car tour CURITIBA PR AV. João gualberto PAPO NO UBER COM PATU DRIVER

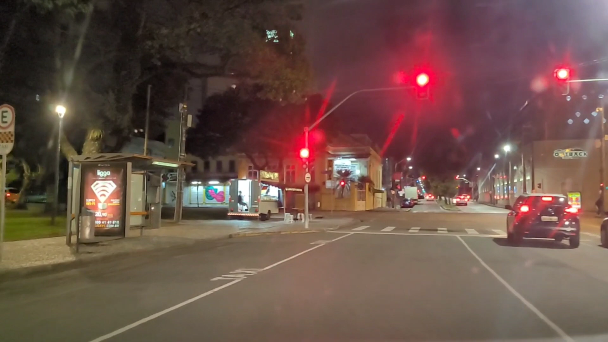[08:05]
Vocês conheceram A Avenida João Roberto
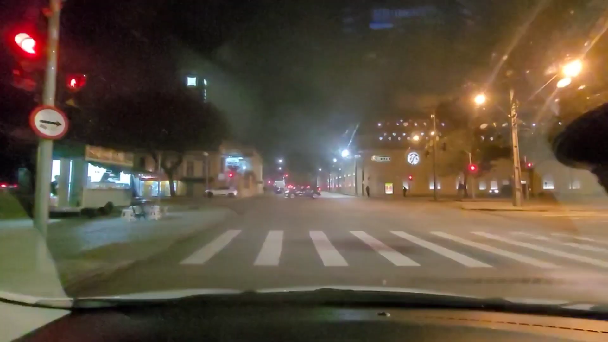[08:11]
Como prometido pra vocês Saímos aqui na frente Do Shopping Miller Esse é a direita de vocês Tá?
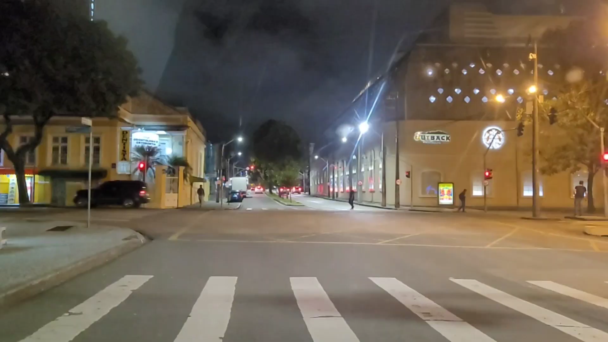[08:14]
Estamos entrando agora Na Inácio Lustosa Que é essa daqui Inácio Lustosa Nós
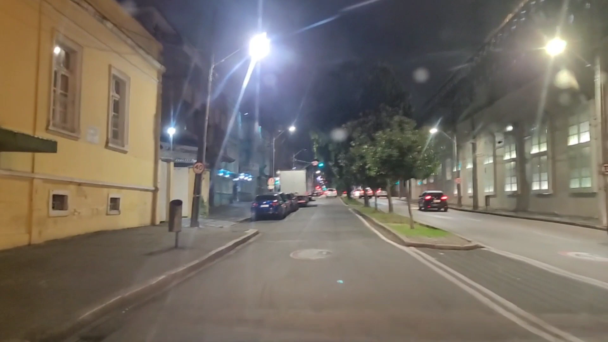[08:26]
vamos atravessar A Mateus Leme A Mateus Leme É uma